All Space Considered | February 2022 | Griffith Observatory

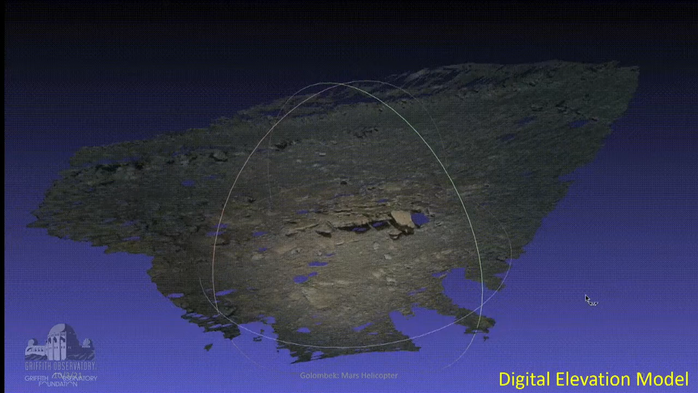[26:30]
Digital elevation models are what we scientists use to measure thicknesses of layers and sizes of blocks, and it gives you quantitative information for measuring and looking at things, and we've been having great fun looking at those.